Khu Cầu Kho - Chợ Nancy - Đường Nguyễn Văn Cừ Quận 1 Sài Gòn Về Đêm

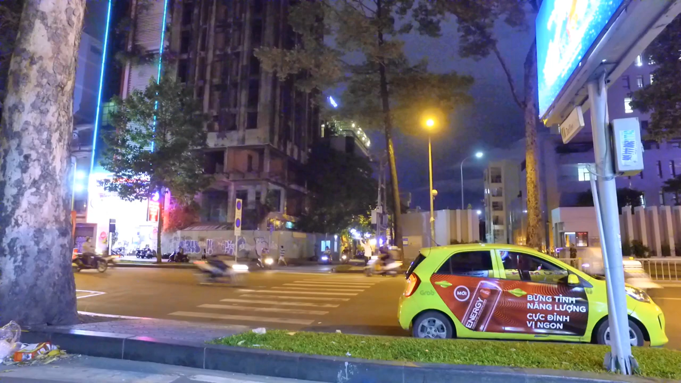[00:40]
Đó, cái hẻm này em ta thấy hẻm này buổi tối cũng rất là tấp nập ha. Đó có nhiều quán cà phê lắm trong đó đó.
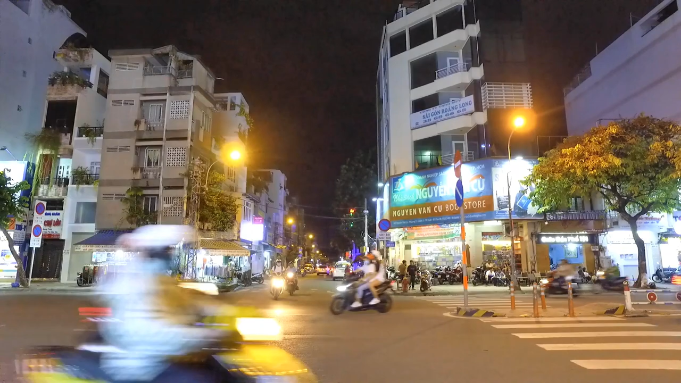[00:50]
Nhà thờ, chợ quán, rồi trường Chí Thiện, và cuối đường này là trường Thánh Linh. Hẹn gặp lại cô chú anh chị và các bạn trong những video tiếp theo.
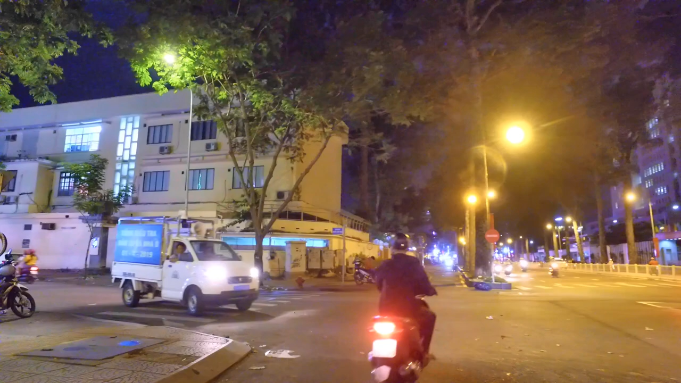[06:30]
ở cuối đường thì có cái quán hủ tiếu, ủa quán phở, quán phở hôm bữa em có review rồi đó, quán phở phở Huệ đó. Và quán Úc Hương. Chúng ta nhìn thấy những hình ảnh này, nguyên đường Nguyễn Cảnh Chân nè.